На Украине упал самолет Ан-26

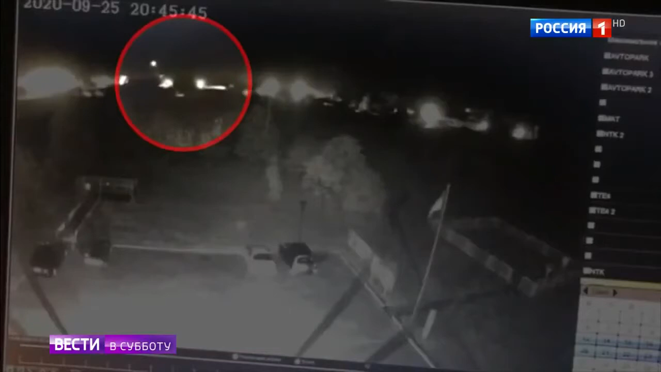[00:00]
Ан-26 начинает снижаться, делает правый разворот и падает. Камера слежения фиксирует последние секунды полёта и взрыв. Самолёт упал, представляете?